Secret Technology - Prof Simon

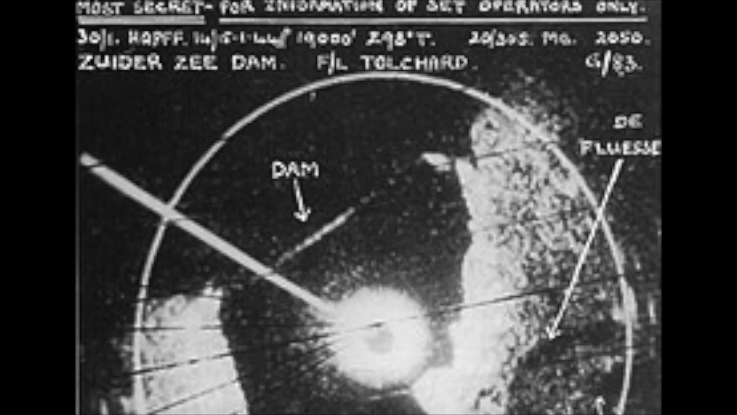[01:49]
The Allies had downward facing radar that could paint a rough picture of the shape of a factory or a city so they could bomb places at night and on a cloudy day.